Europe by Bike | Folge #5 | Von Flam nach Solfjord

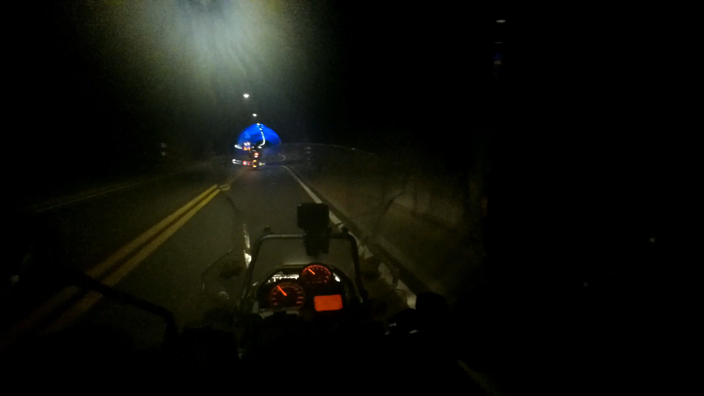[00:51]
Oh, guckt ihr mal, wie herrlich illumifiziert hier die Tunnel sind. Wir fahren gerade durch einen extrem langen Tunnel, 24,5 Kilometer. Der Didi, der Schlaumeier, hat seine Regenkombi schon an, obwohl wir bei Nichtregen losgefahren sind. Ich dagegen verfolge die Strategie, erstmal die normalen Motorradklamotten im Fahrtwind noch ein wenig trocknen zu lassen.
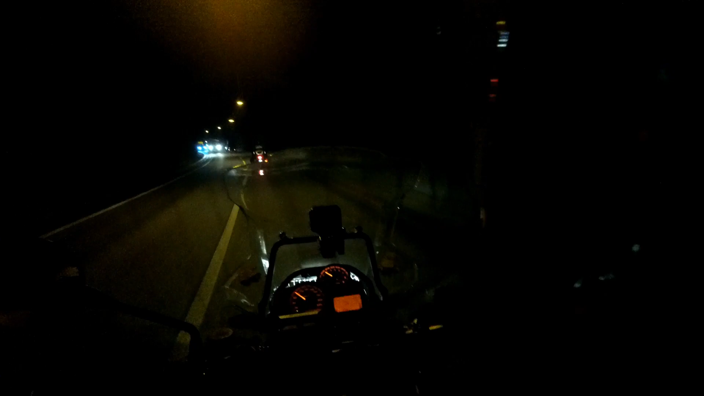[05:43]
Ja, hallo und herzlich willkommen bei einer Folge unserer legendären Dokumentation Europa von unten. Wir befinden uns heute in einem unserer zahlreichen
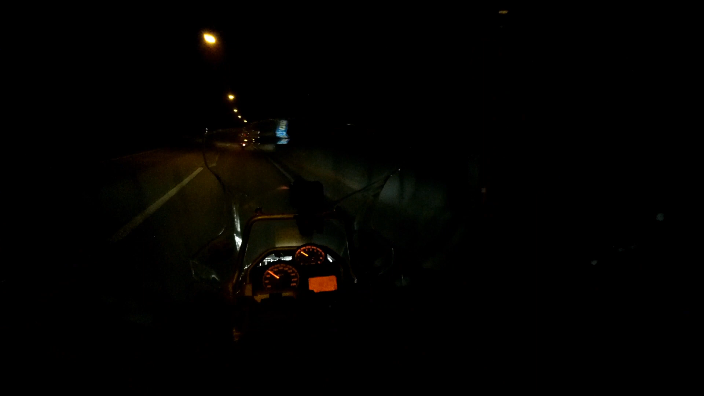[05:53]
heutigen Tunnelfahrten unterhalb von Norwegen. Und es ist dunkel, kalt und laut.